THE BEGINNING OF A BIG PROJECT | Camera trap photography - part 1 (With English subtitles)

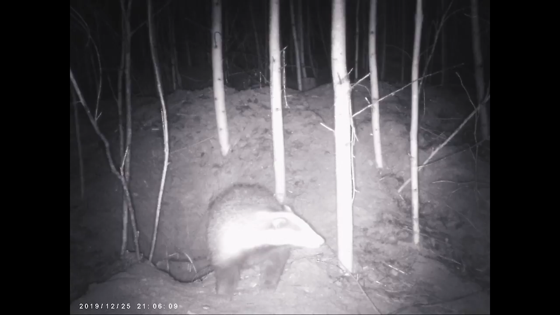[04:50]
lükkab uruavaused leht ja liiva täis ning käib urust väljas mitme kuu jooksul vaid mõnek korrad. Selle aastane soetalv paistab aga mäkrasi tärk veel hoida.
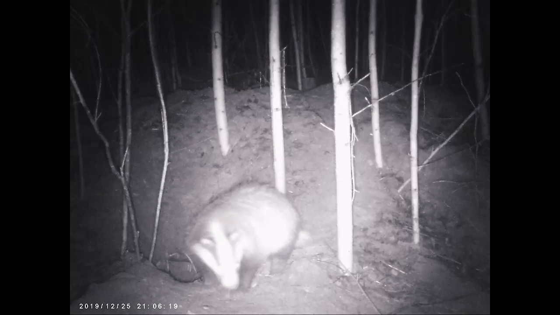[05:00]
Äsjaleitud urud, värsked jälja turuavaust ees ja uurraja kaamera tekitasid minu suudisimu kaamera just mägrauru ette seada. Ja tundsin, et vaatamata talvisel ajale võivad mägrad üsna aktiivsed olla. Korraliku talve puhul peaksid mägra turust väljas käima hakkama alles märtsi kuus. Okei, nüüd on siin selge, et siin urgudes ongi mägeärs ees.
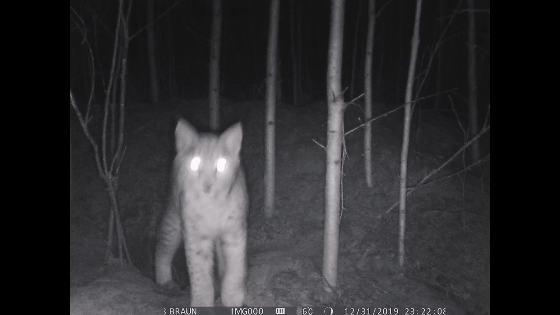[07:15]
Ilves saabus pool tundi enne aasta vahetust ja esimestel fotodel paistab olevat ilvese vurrud. See tõestab mu arvamust, et ilves tõesti näris mu kaamerat.
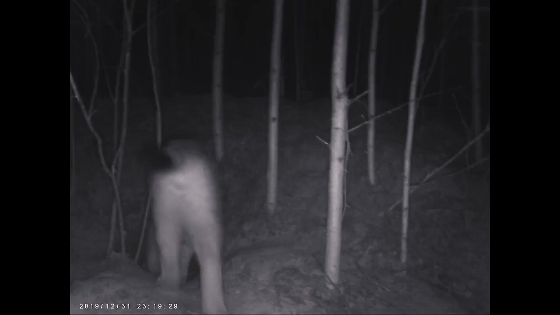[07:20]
Nägra looduslikeks vaenlasteks on hund ja ilves, kes võivad urgude juures kaua ja kannatlikult saaki varitseda, mis näitab,
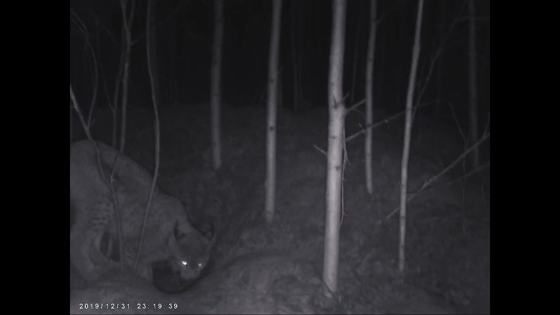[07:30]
et see ole sugugi üllatuslik, et ilves aasta vahetuseks mägrale külla tuli.
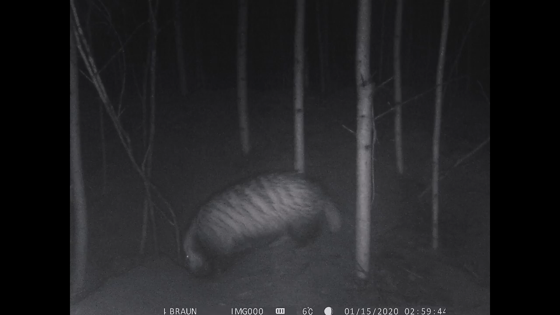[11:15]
Valisin välja vaid mõned üksikud fotod ja nagu te näete, siis viimasel fotol on näha suisa kahte mäkra korraga. Nagu teelnates kaadritest nägite, siis mäkra käis väga palju kaamerees.